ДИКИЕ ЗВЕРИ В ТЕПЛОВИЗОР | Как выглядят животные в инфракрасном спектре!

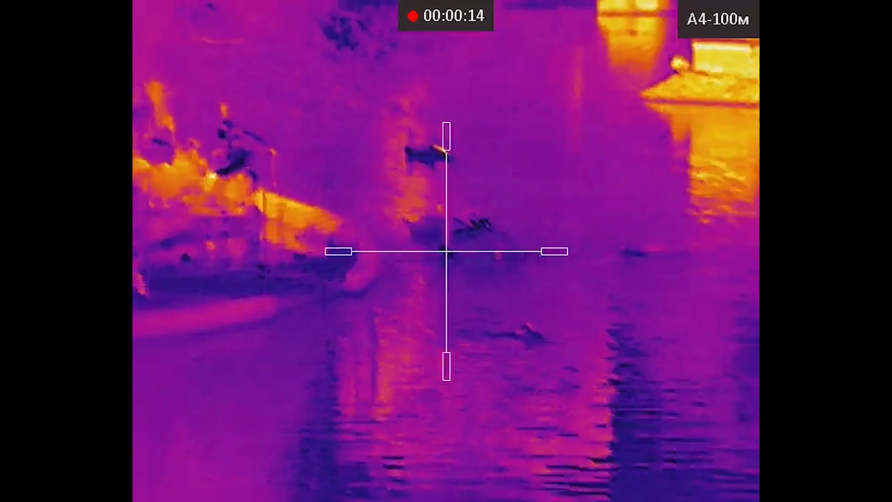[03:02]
низкой температуры вот там вот видно что фламинго он такой синего оттенка значит он холоднее а другие вот там есть где на солнышке
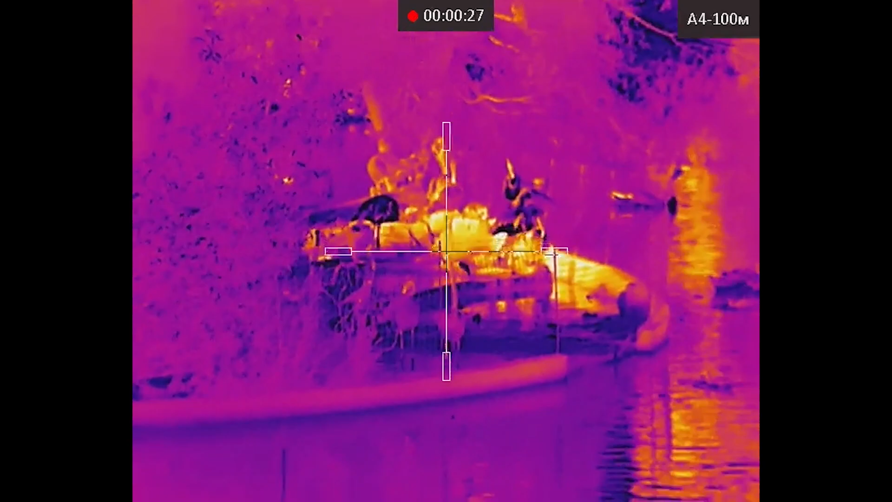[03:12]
греются они более теплые вот расправил сейчас крылышки
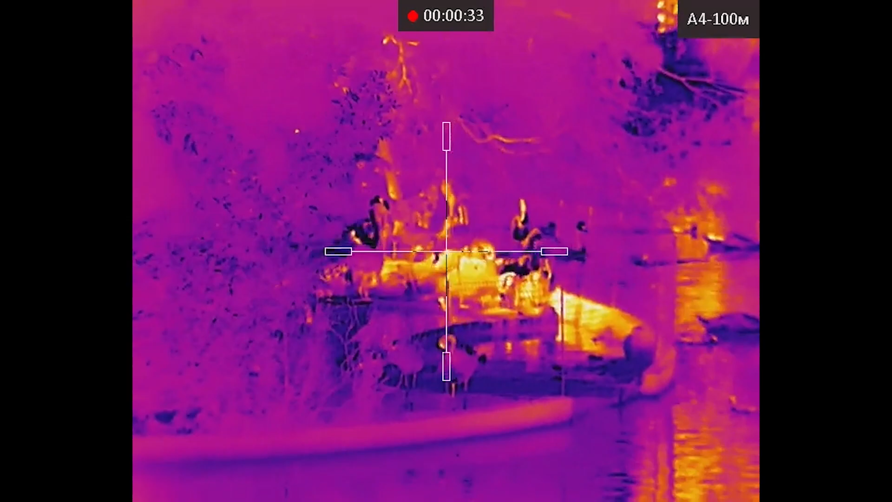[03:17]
сейчас подойдем к ним поближе
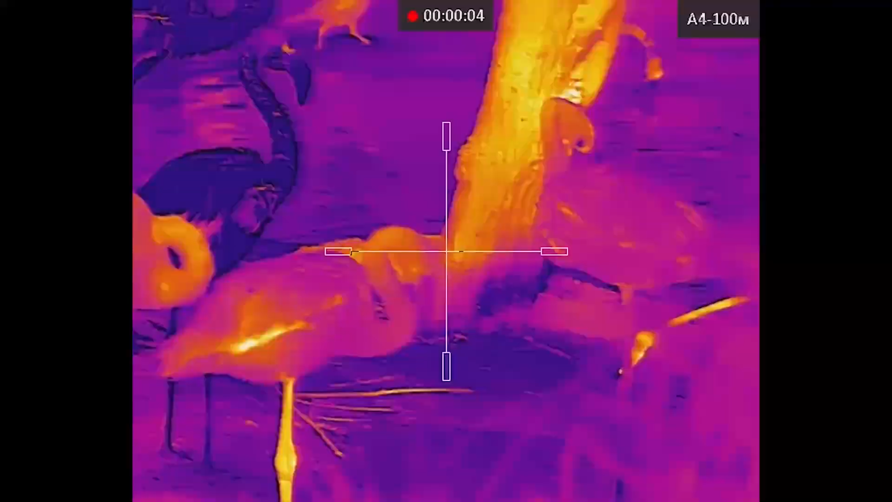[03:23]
вы можете даже слышать их немножко вот как я и говорила не
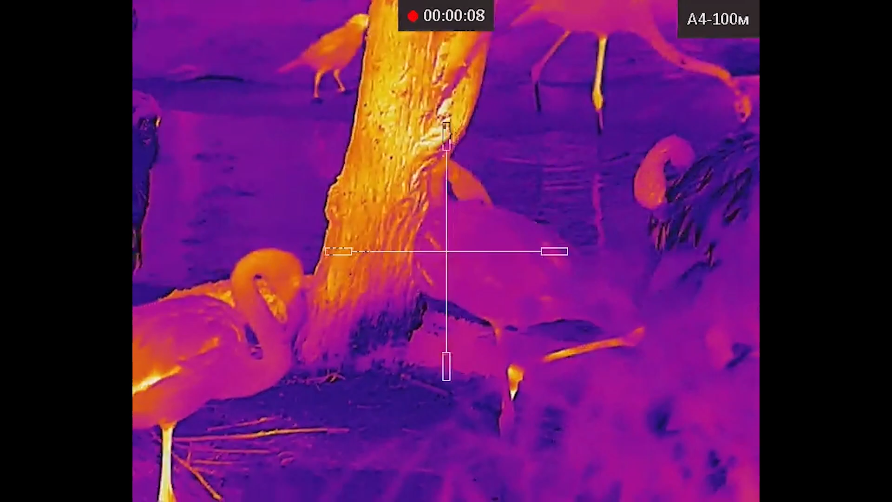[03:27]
все разного оттенка в тепловизоре какие-то нагретые вот на солнышке стоят тут
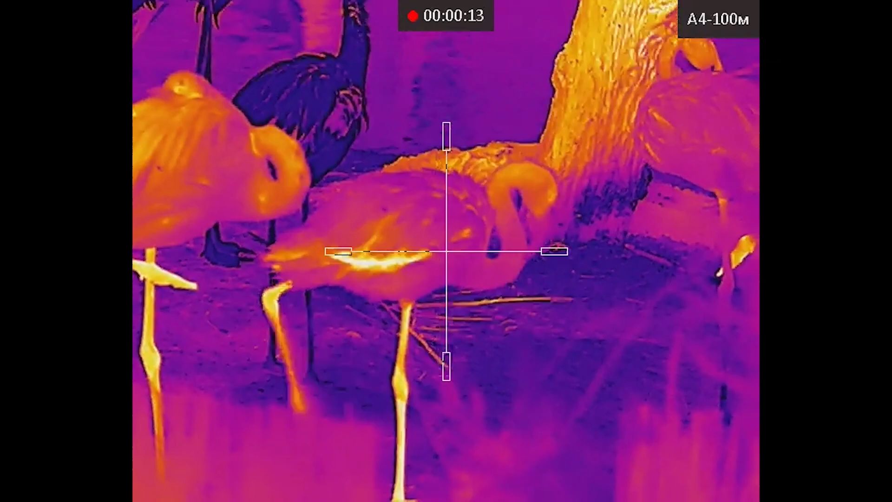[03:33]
очень неплохая картинка на аркон я вам хочу сказать прям
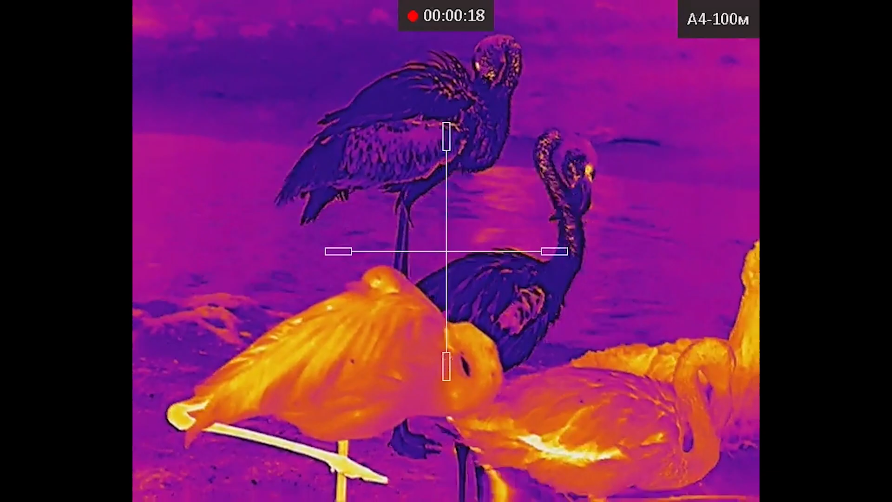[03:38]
снимаем в мире животных на тепловизор
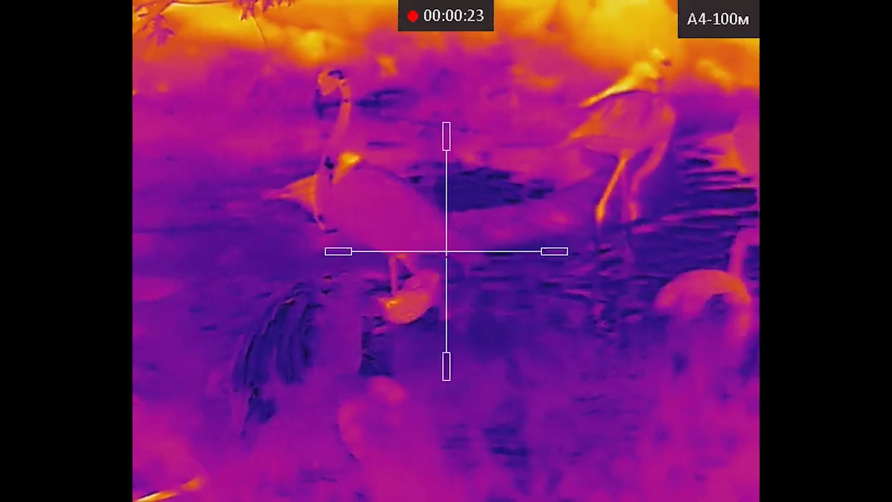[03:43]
очень красивые создания вот
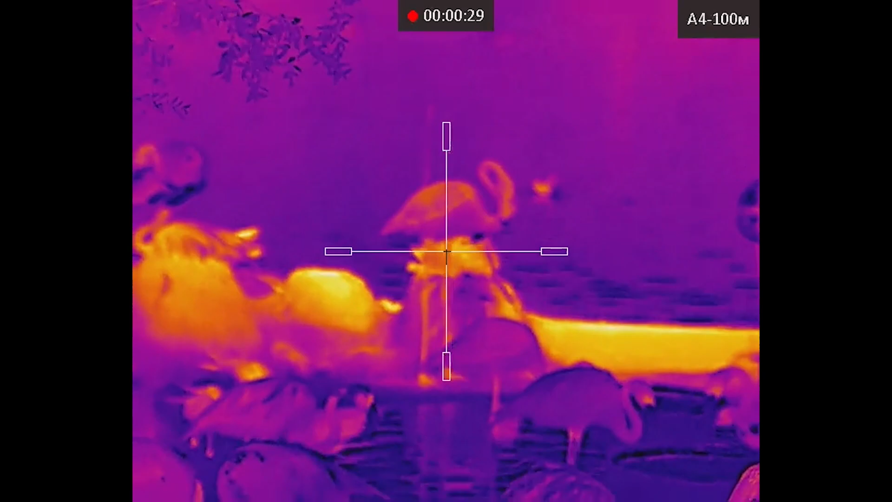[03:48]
так чуть-чуть фокусируемся на
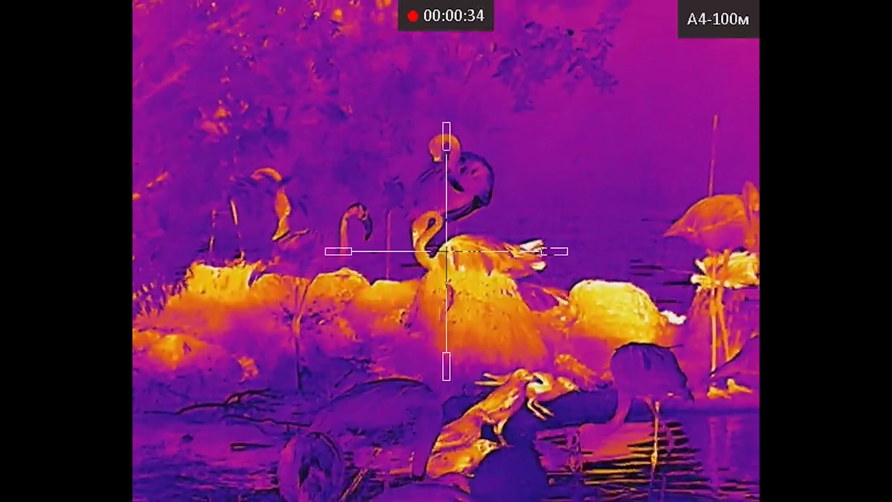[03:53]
дальних вот вот так это выглядит
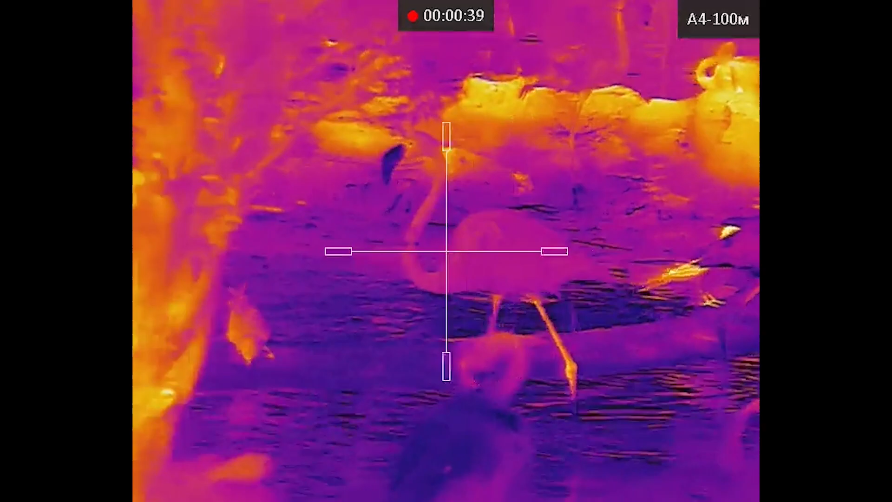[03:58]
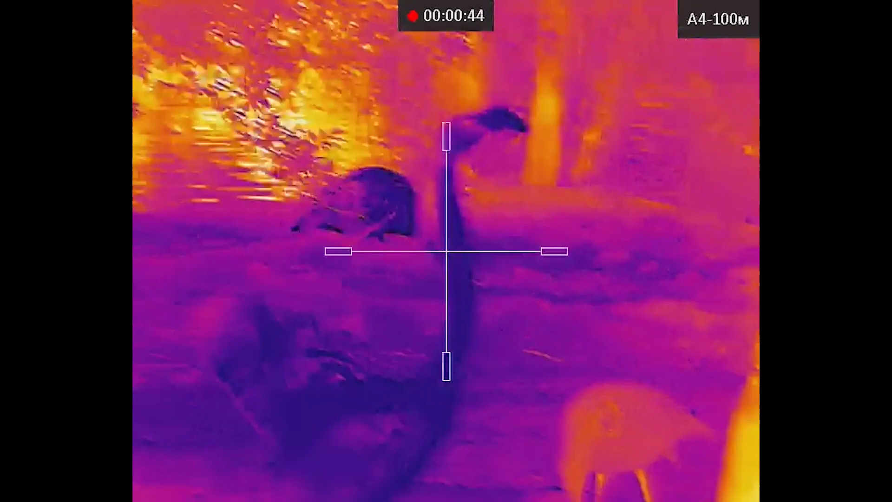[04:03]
сейчас покажу еще здесь режимов несколько как
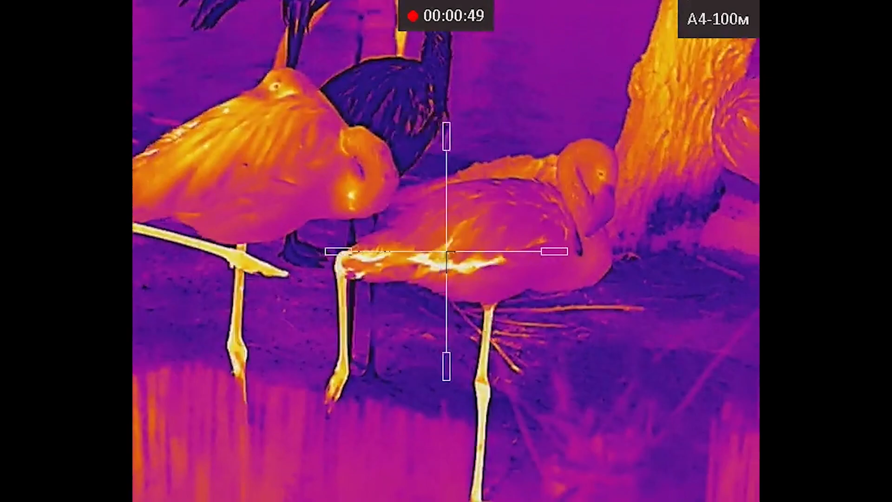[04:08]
их видно вот так фокусируем вот красный горячий
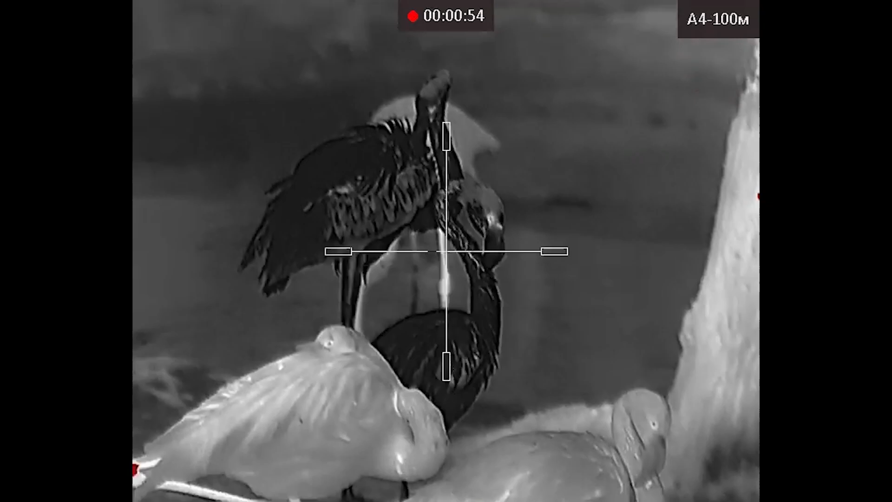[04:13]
видите красные крылышко у этого видно а эти черные эти белые белый горячий
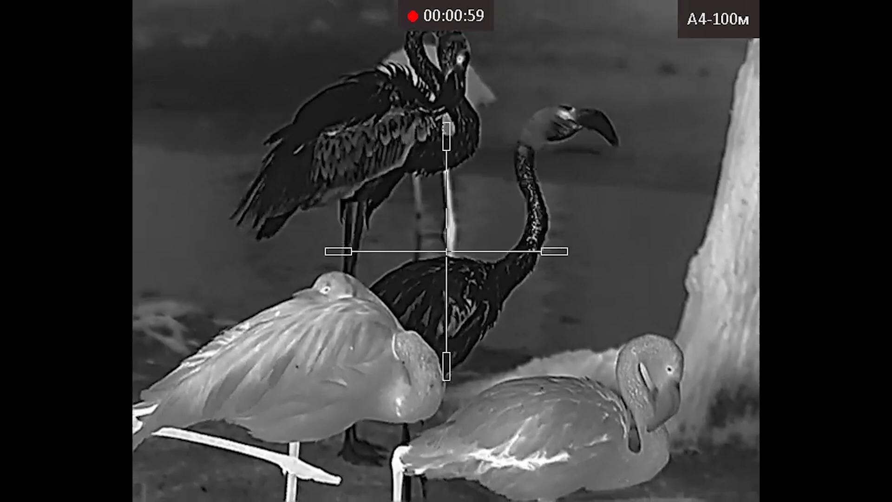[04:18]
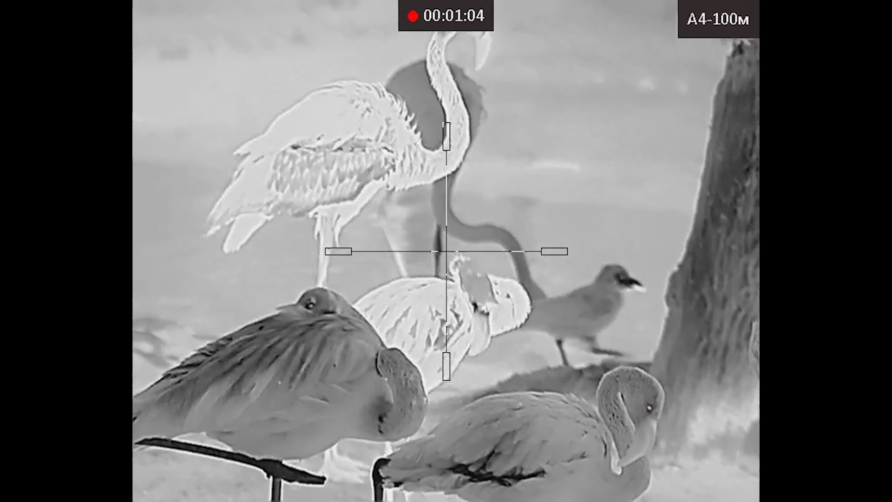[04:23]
черный горячий пересвет такой получается и слияние мое любимое
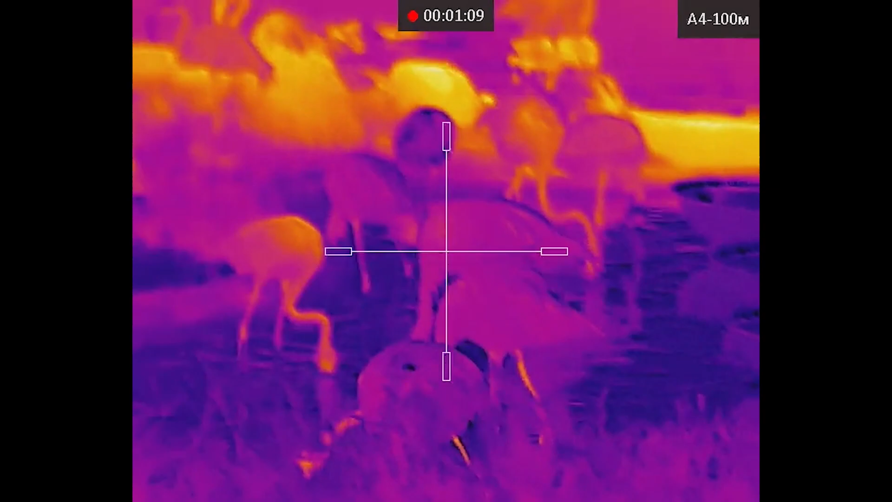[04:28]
вот это у нас были фламинго познакомились с ними идем